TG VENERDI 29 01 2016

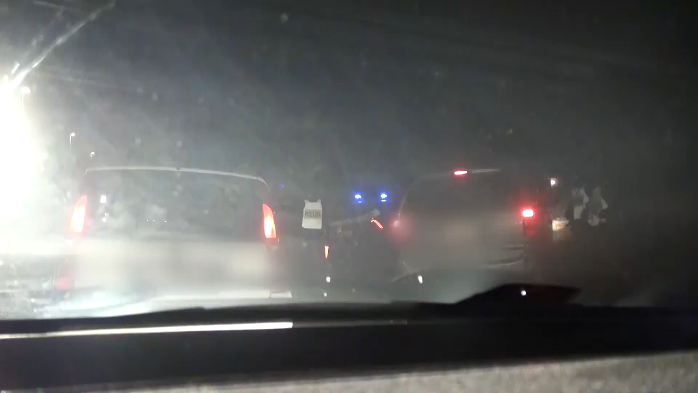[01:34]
Gli agenti della polizia deviano le auto e controllano le persone a bordo una per una. Alcune macchine vengono fatte accostare. Fuori ci sono tre gradi, ma i controlli proseguiranno ancora per lunga parte della serata e anche per le prossime settimane. Così come disposto dal questore di Sondrio, Alberto Massimo Colucci, anche con l'ausilio delle pattuglie del reparto Prevenzione Crimine della Lombardia,
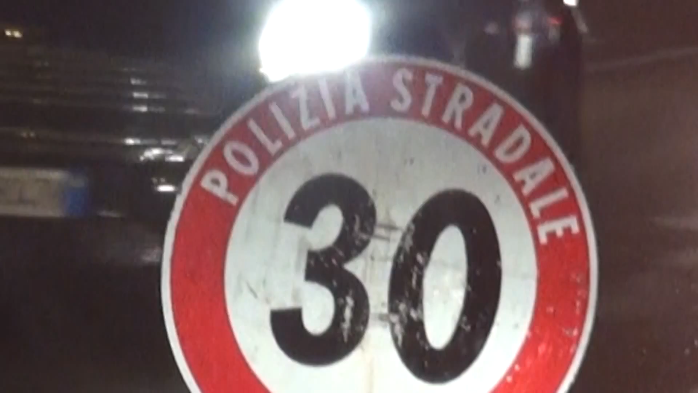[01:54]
nuclei altamente specializzati in queste attività.
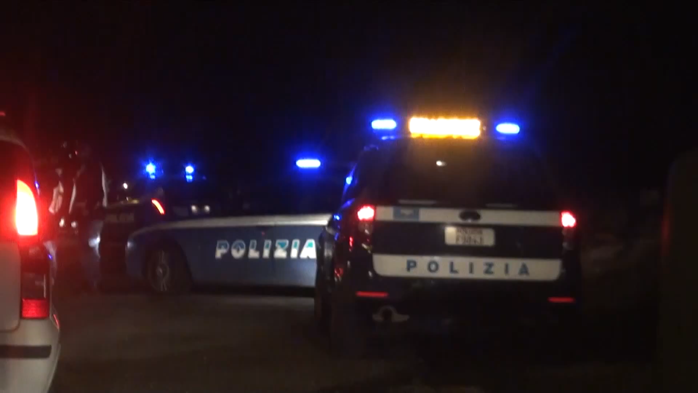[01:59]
Le forze dell'ordine della provincia di Sondrio, questura e carabinieri, non mollano. Ormai da quasi due mesi dispiegano uomini e mezzi per contrastare il verificarsi dei furti nella nostra provincia, ma non solo. Infatti anche gli uomini dell'arma del comando di
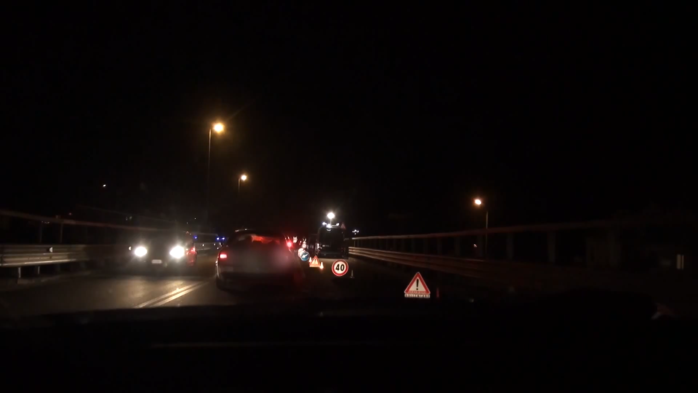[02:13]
Lecco condividono lo stesso impegno presidiando l'altolario e la zona di Colico, dove nelle ultime due settimane si sono registrati due colpi e proprio per questo sono scattate immediatamente le misure preventive con un'intensificazione della presenza delle pattuglie in paese. Le principali vie d'accesso alla Valtellina e alla Val Chiavenna sono anche monitorate da un sistema di videosorveglianza, con telecamere in grado di leggere il numero delle targhe, che permette di risalire a tutti i movimenti fatti dalla vettura, oggetto di segnalazione da parte delle forze dell'ordine,